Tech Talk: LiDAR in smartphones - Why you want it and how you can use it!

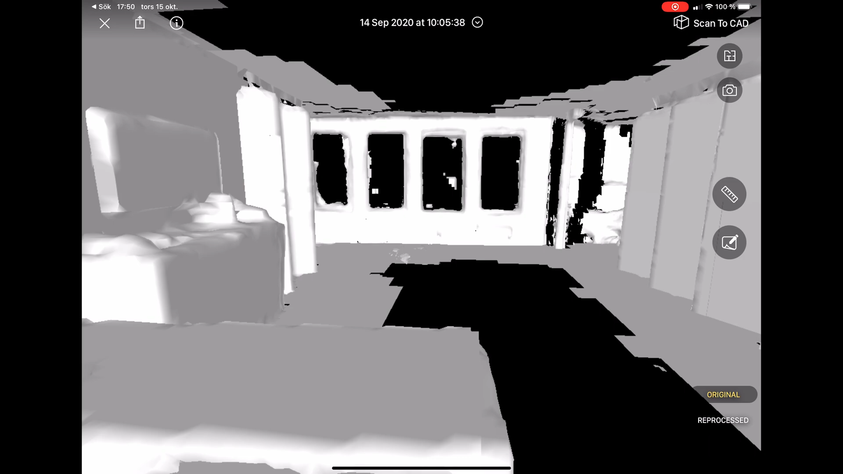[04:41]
And once you have captured a point cloud of the entire room, you have to send up this point cloud to the Canvas servers and
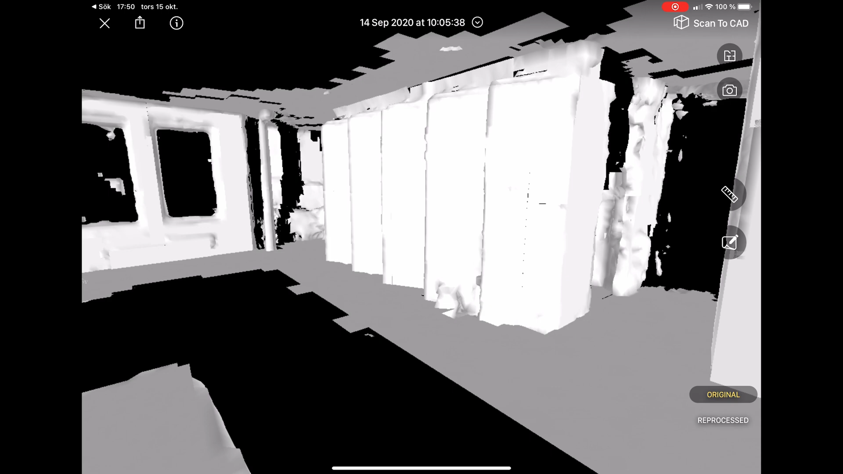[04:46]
they will then manually go in and create a CAD model based on your point cloud.
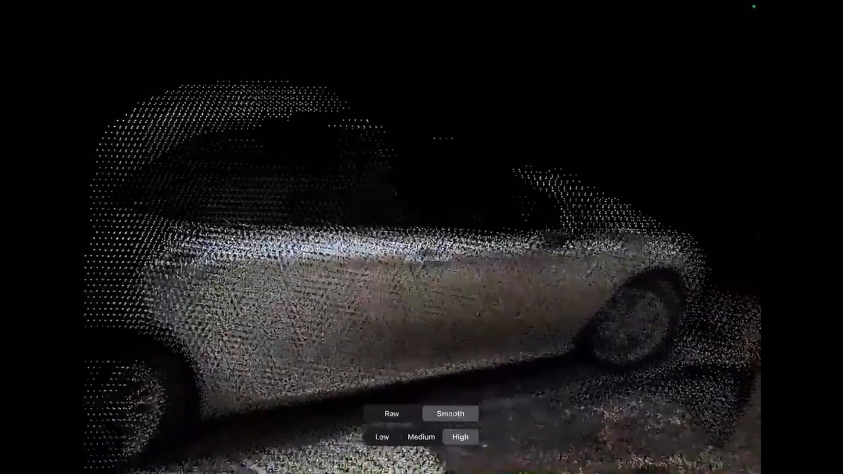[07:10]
There are lots of improvements to ARKit that actually now makes it possible to detect flat surfaces
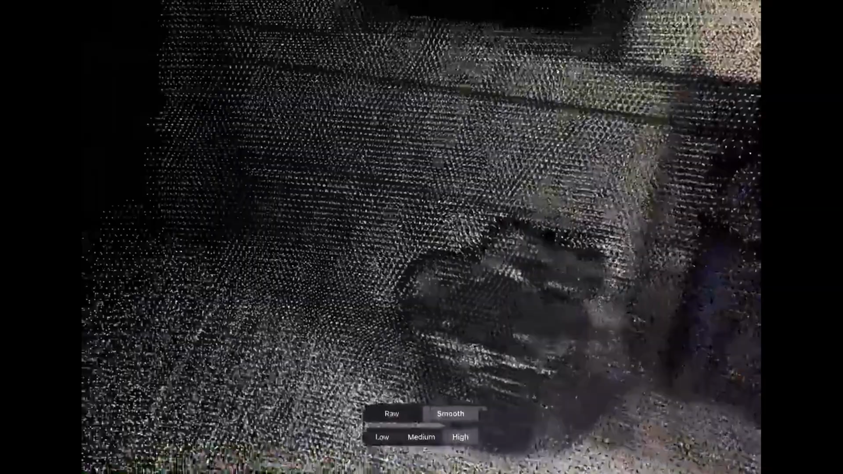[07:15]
and so on when scanning with it with the point clouds.
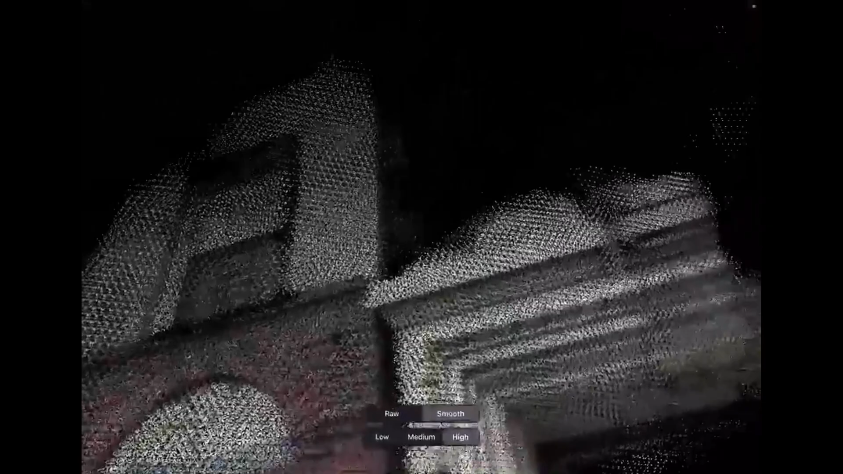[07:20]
Maybe it will be improved in the future but today with the current software and the current capabilities,